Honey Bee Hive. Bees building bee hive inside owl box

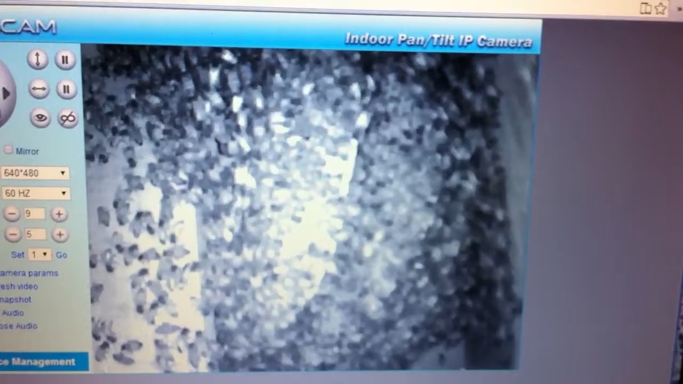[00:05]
This is a camera on my computer.
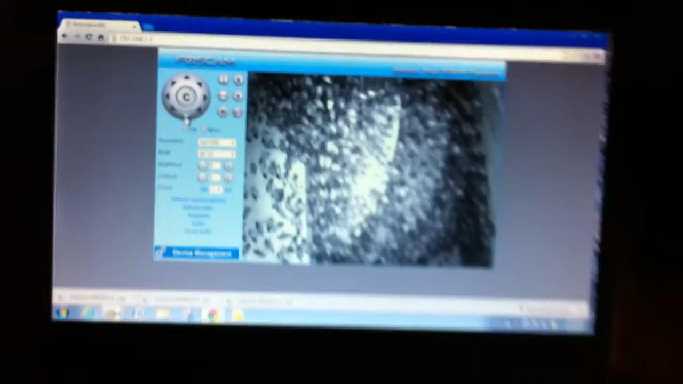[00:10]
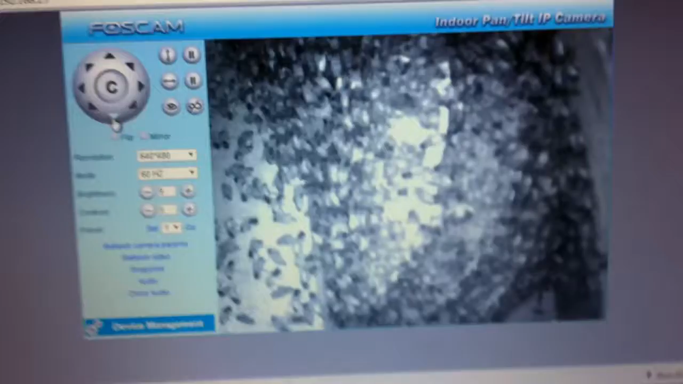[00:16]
And I'm looking at inside the owl box. The bees have taken over the owl box.